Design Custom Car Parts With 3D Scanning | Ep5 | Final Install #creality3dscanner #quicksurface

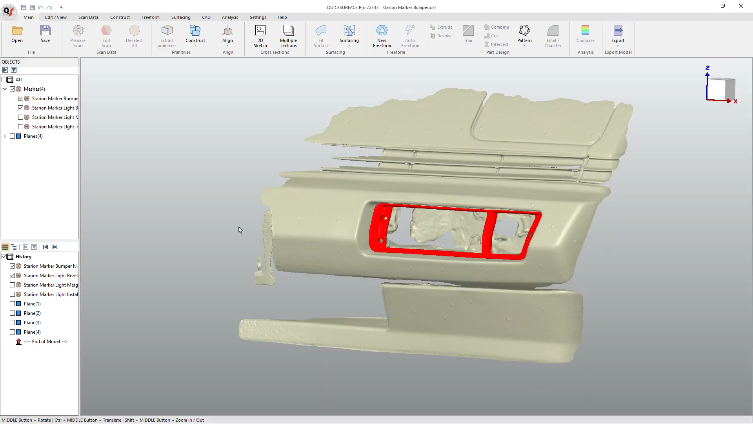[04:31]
And then that helped us design all the stuff we needed. Really didn't actually need the light scan at all. It was helpful to have just in case, but I could have done it without.
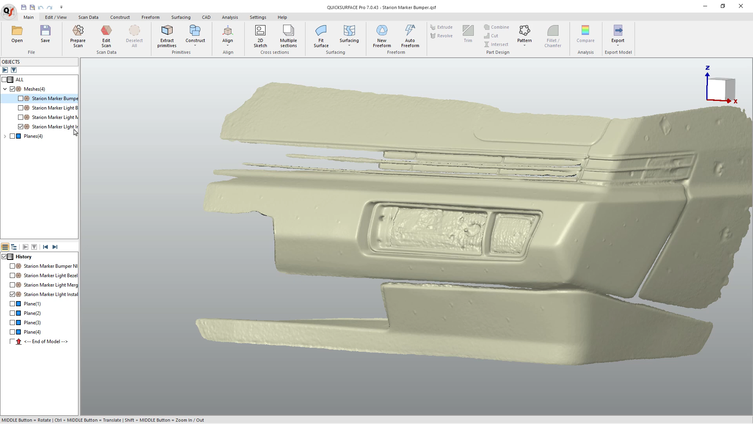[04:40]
And so it was just kind of an extra piece that we scanned.
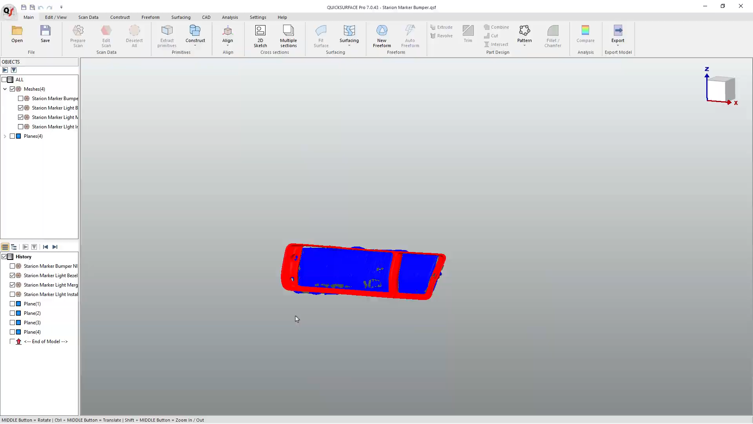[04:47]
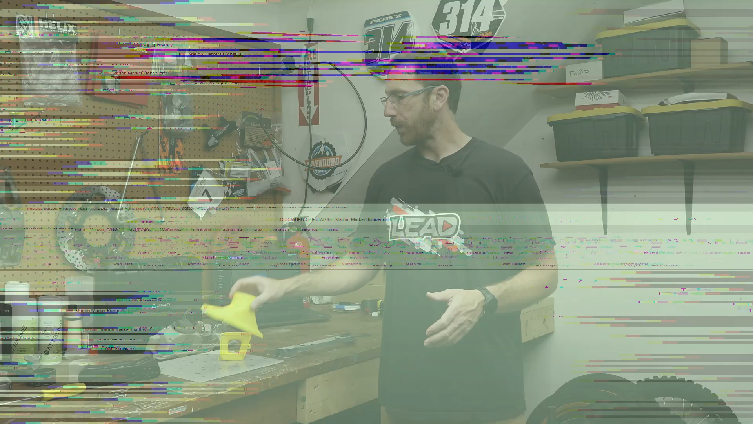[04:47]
So with all that, then using Fusion to design the parts, we used freeform modeling, which is my go-to anytime we're making complex organic shapes like this, because it helps us because we can snap to the mesh if we need to. We can build out unique shapes,
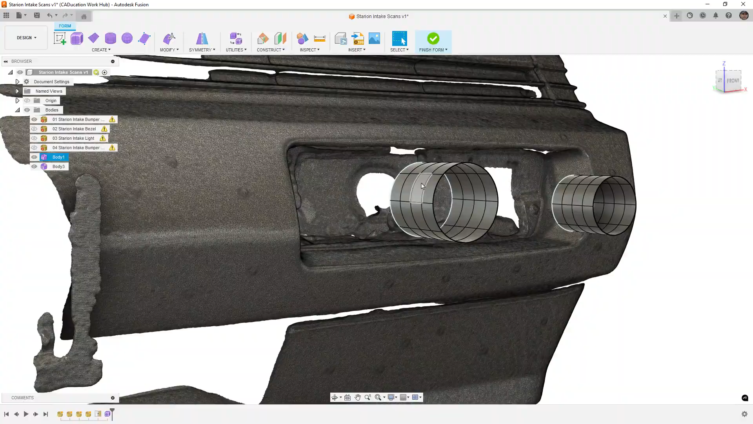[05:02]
and then we can add solid features like these little tabs and bosses after the fact.
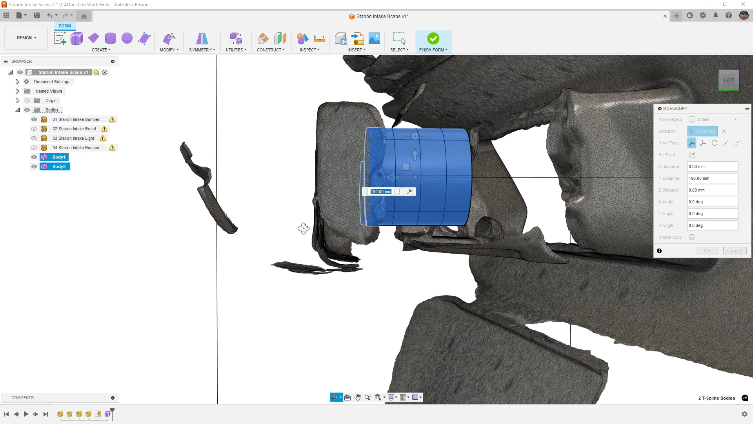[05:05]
So really nice to be able to use freeform modeling quick and easy.